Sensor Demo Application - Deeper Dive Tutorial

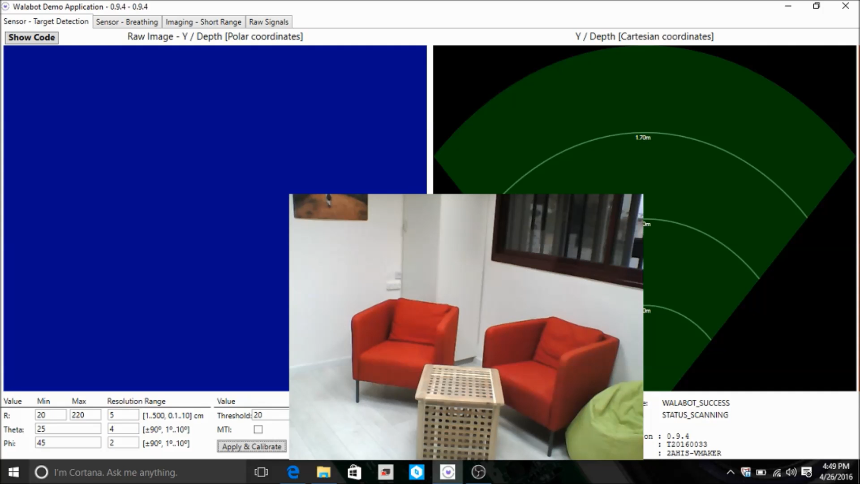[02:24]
We want to remove all fixed reflections, be it reflections from the wall, ceilings, or other static targets.